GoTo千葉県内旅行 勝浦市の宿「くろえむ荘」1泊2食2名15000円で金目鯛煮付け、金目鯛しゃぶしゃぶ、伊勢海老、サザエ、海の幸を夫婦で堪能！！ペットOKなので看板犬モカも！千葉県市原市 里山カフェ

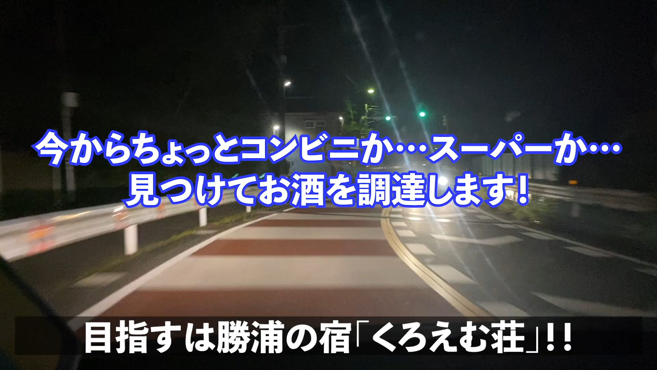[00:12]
今からコンビニかスーパーか見つけてお酒を調達します 買って行ったほうがいいらしいですできればコンビニとかよりも地元のスーパーにお金を落としたいんですが あるかなぁカツーラは結構早いみたいなんですけど 漁師町だな
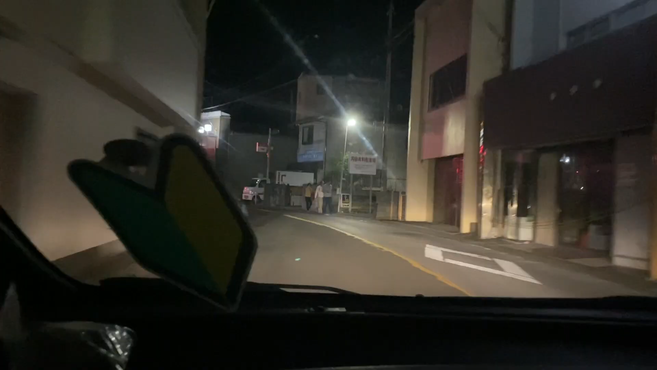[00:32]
結構歩いてるね 何してるんだろうこれもカツーラの中心地です これ右でしょ